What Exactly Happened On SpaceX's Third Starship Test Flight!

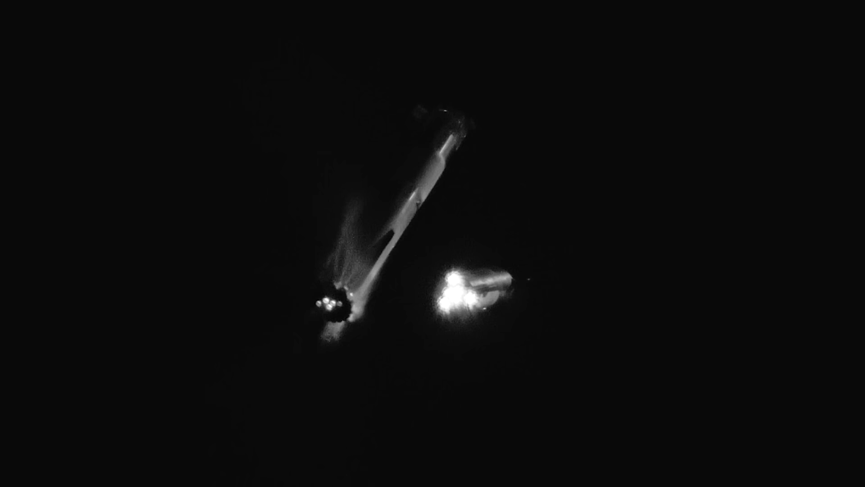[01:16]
The energy released from the hot stage pushes the booster into a 180 degree flip that brings the main engines around to prepare for a boost backburn,